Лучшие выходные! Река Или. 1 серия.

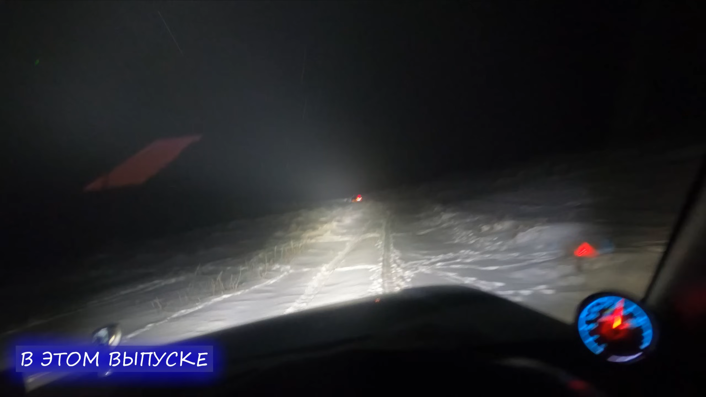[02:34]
поднимаемся вот по такому подъему и они уже застряли в перемет попали чтобы их не стянуло стой стой стой скажи да дай вы чё делаете